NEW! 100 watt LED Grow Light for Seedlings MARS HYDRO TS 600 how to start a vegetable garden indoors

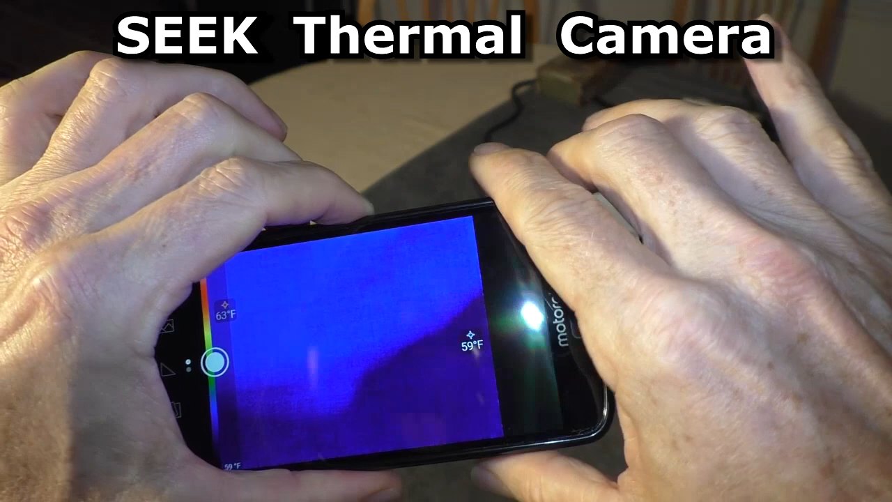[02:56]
I'm gonna turn the light on and see what kind of temperatures are shown
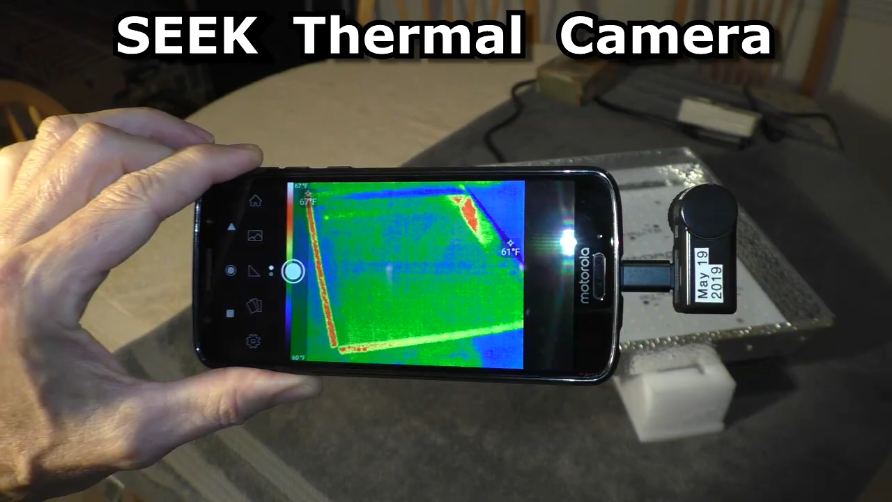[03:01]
okay
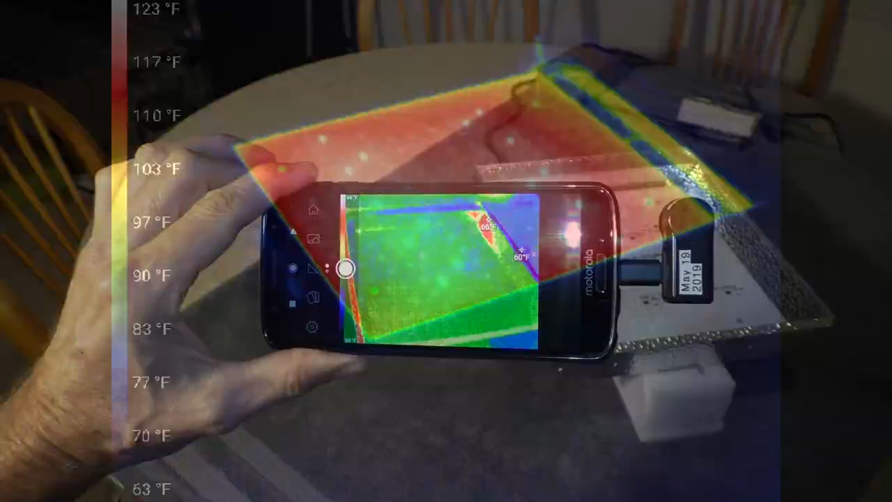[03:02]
On screen: scale top 123°F, scale bottom 63°F
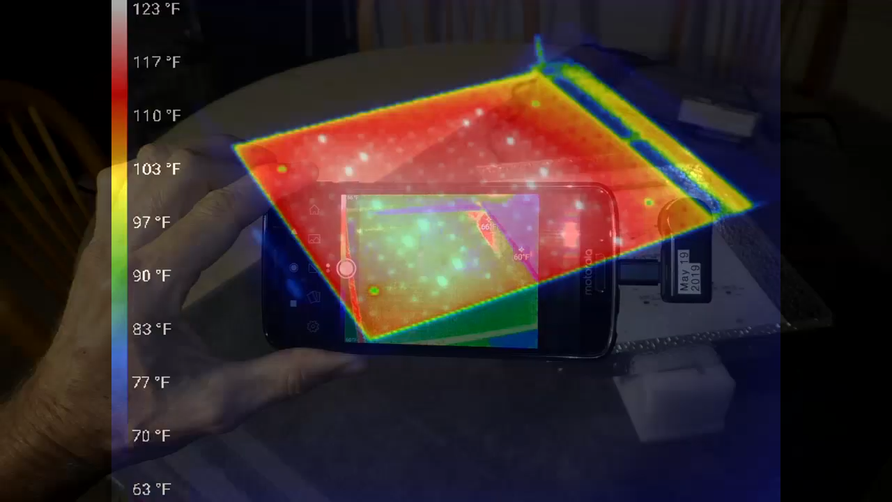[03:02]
On screen: scale top 123°F, scale bottom 63°F
so here is the LED side of the light
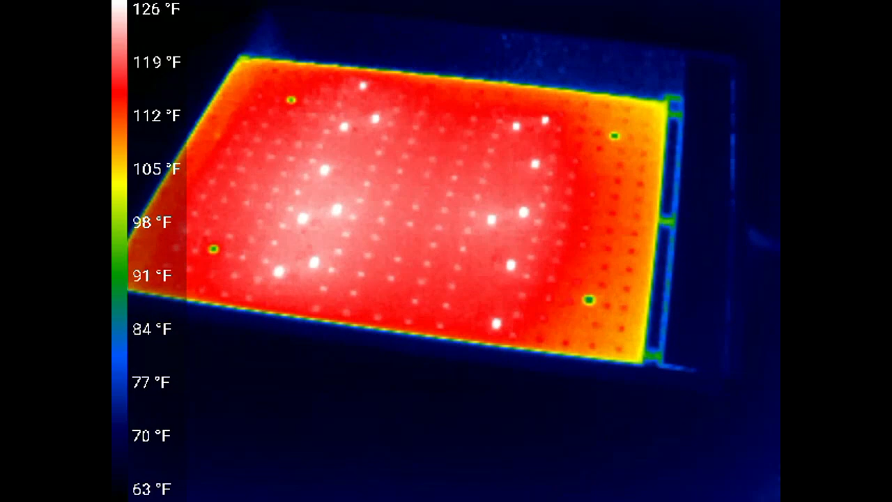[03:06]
On screen: scale top 126°F, scale bottom 63°F
and probably
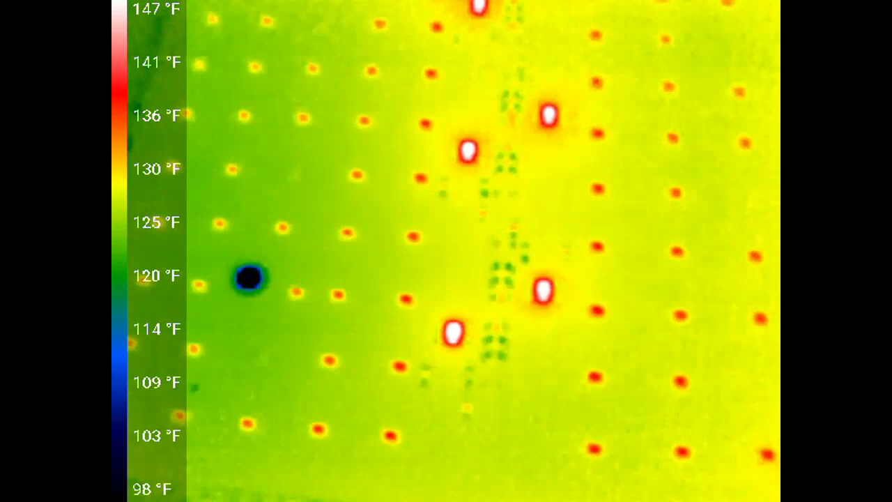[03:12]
On screen: scale top 147°F, scale bottom 98°F
the things they are getting the hottest these little icy
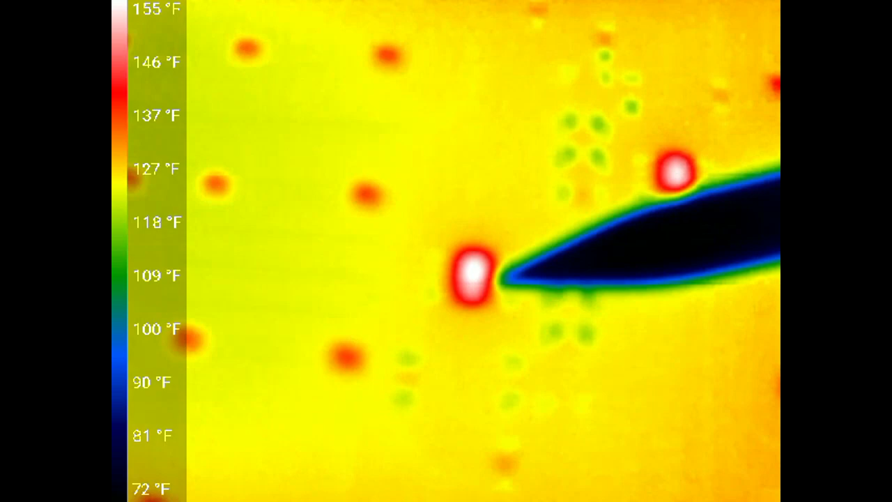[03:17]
On screen: scale top 155°F, scale bottom 72°F
chips you really get in
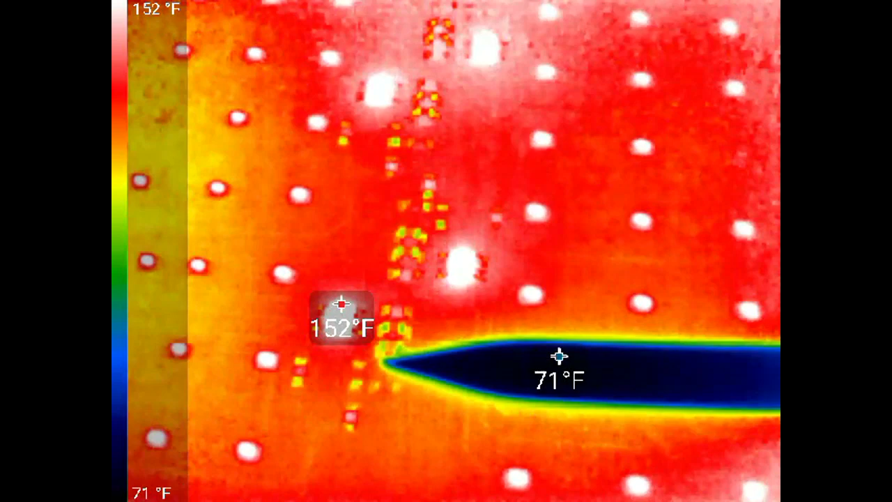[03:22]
On screen: scale top 152°F, scale bottom 71°F
close it's only about a hundred and fifty
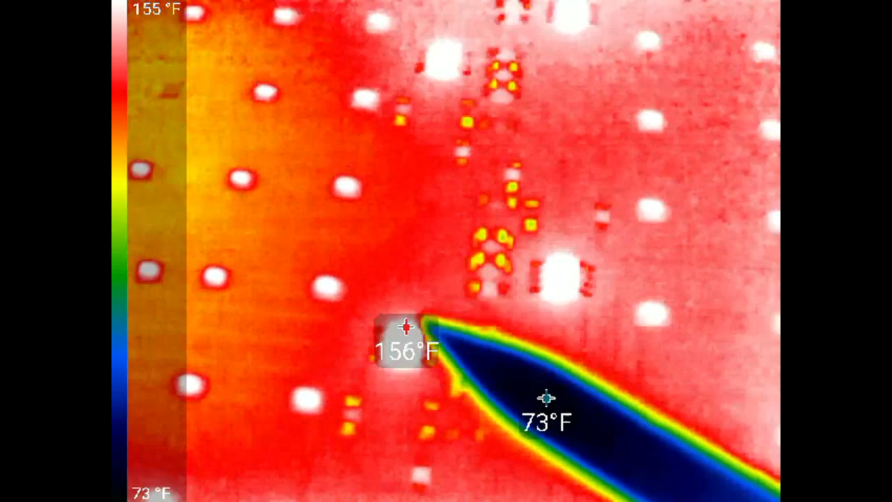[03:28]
On screen: scale top 155°F, scale bottom 73°F
degrees so it may look hot but it's not very hot so
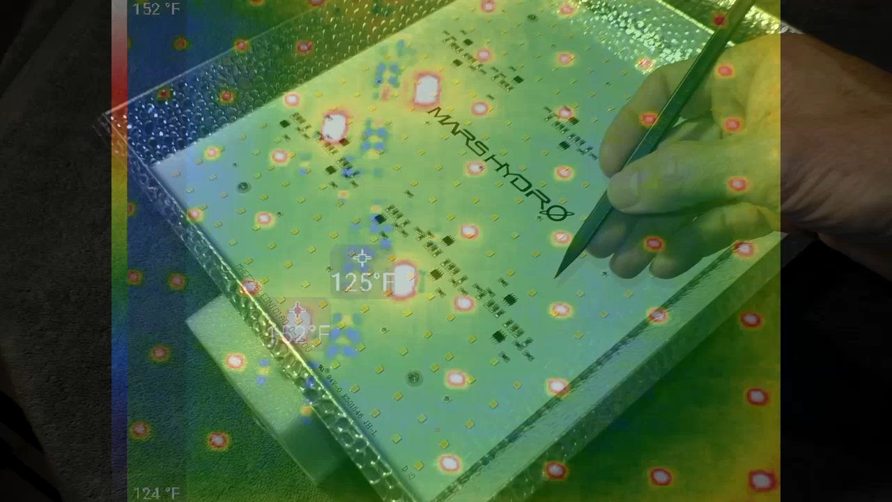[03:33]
On screen: scale top 152°F, scale bottom 124°F
the things that we're getting the hottest were these little black icy chips and
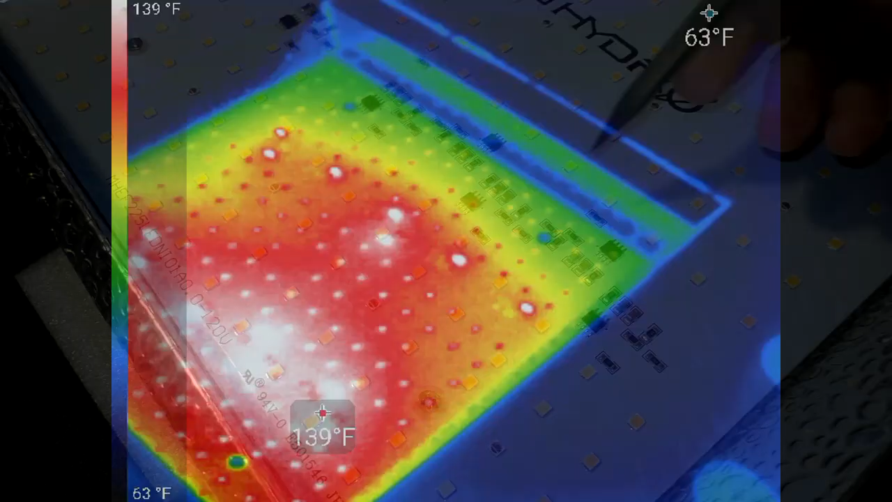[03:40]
On screen: scale top 139°F, scale bottom 63°F
we'll take a look at the components under this cover
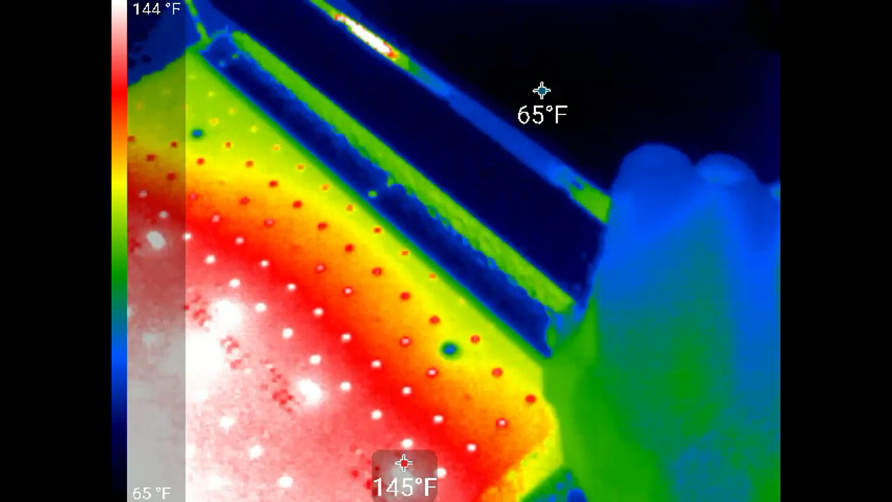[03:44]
On screen: spot 65°F, scale top 144°F, scale bottom 65°F
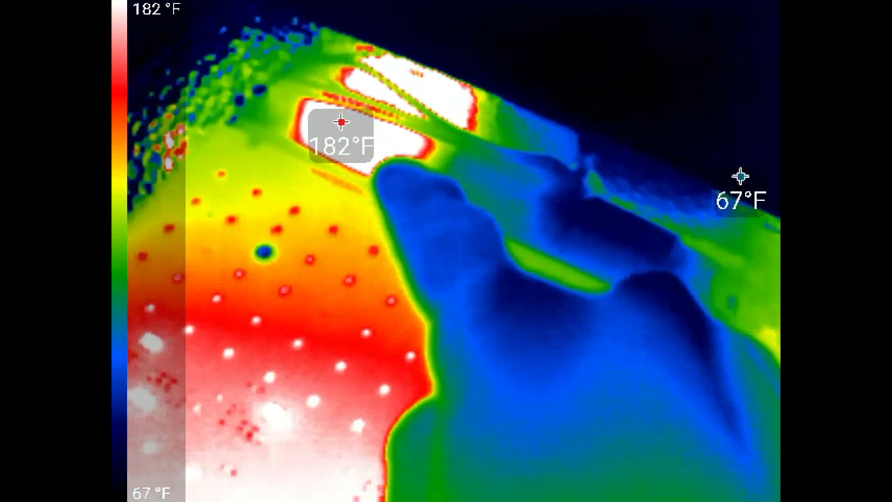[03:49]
On screen: scale top 182°F, scale bottom 67°F
and there's the hottest spot 183 degrees now
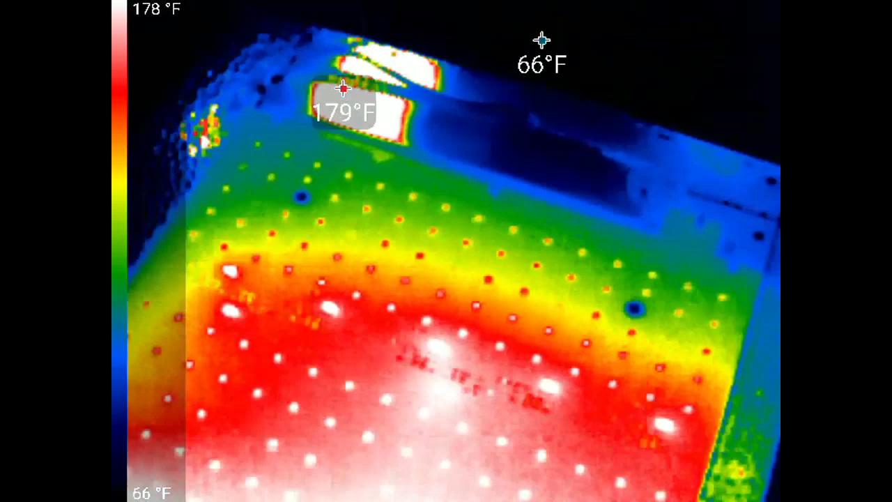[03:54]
On screen: scale top 178°F, scale bottom 66°F
I'll flip it over
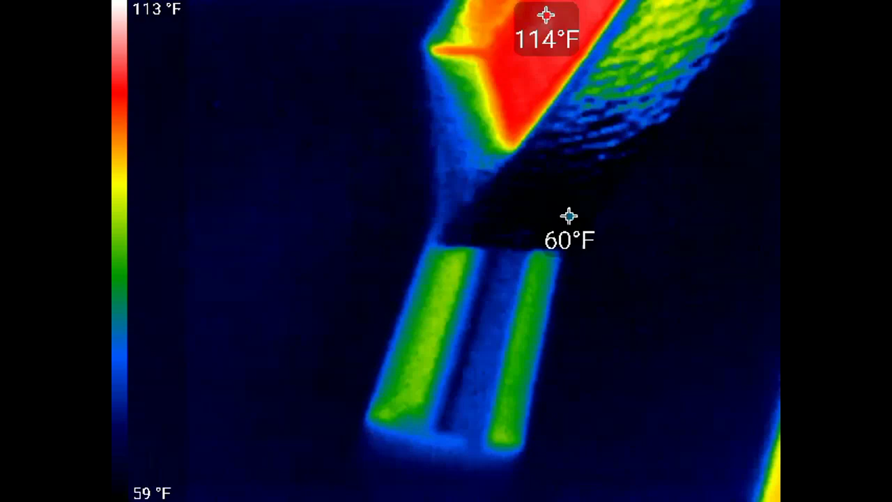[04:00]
On screen: max 114°F, scale top 113°F, scale bottom 59°F
and we'll look at
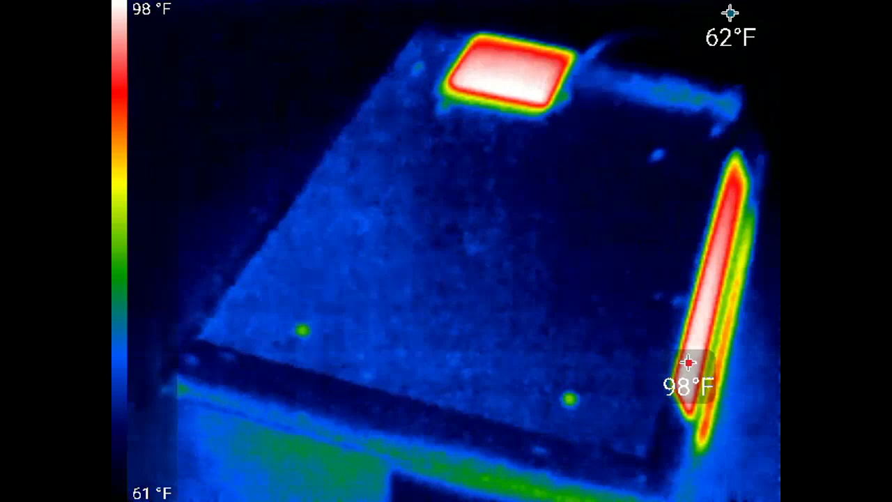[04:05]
On screen: scale top 98°F, scale bottom 61°F
the other parts of the light this
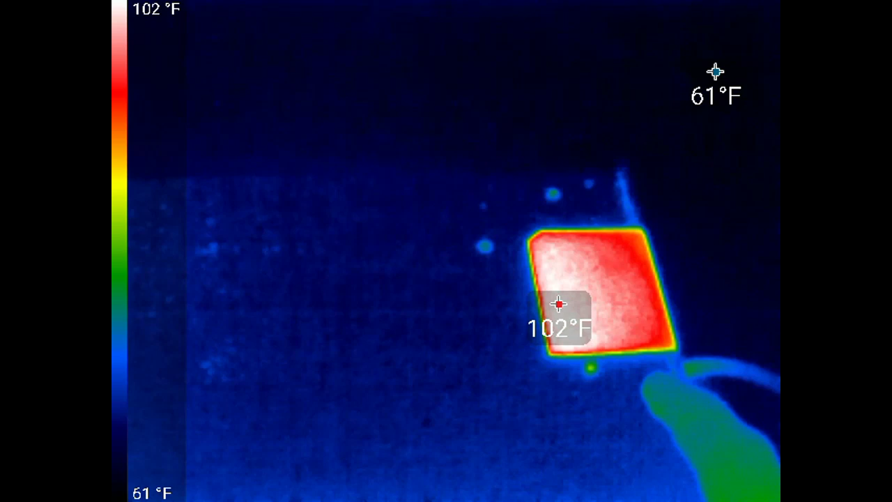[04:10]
On screen: scale top 102°F, scale bottom 61°F
right here is 104
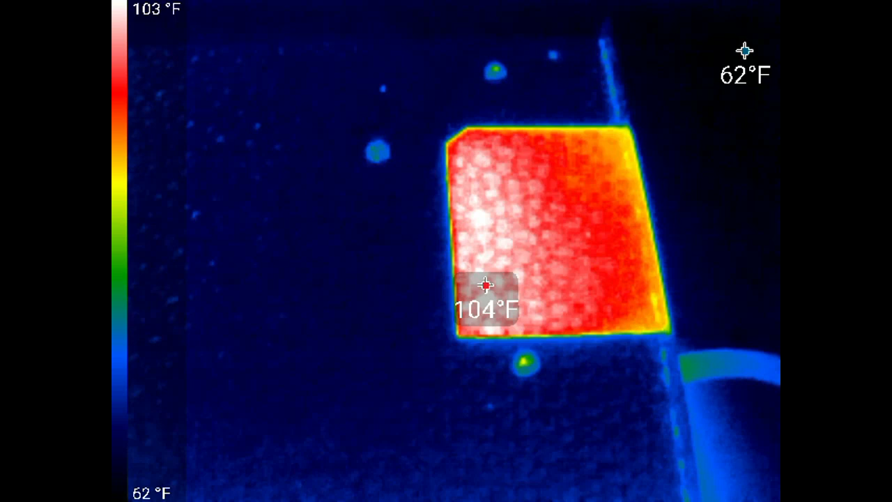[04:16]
On screen: scale top 103°F, scale bottom 62°F
degrees
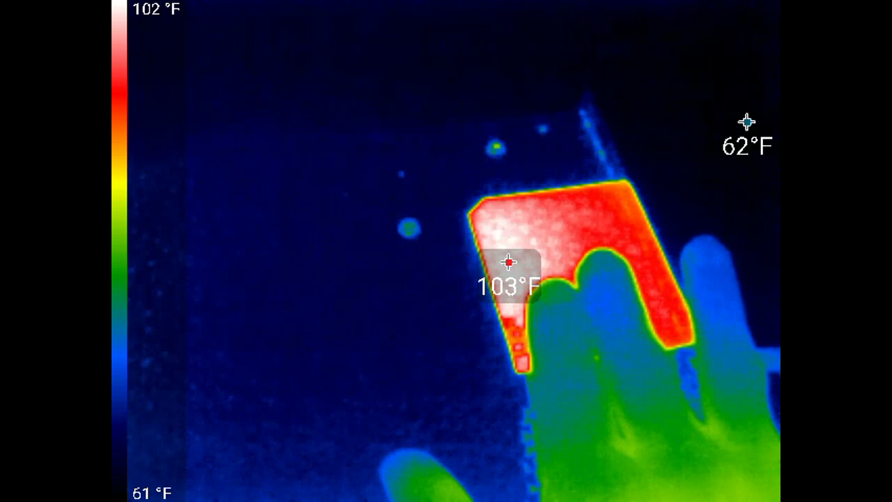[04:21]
On screen: scale top 102°F, scale bottom 61°F
yeah it just feels warm barely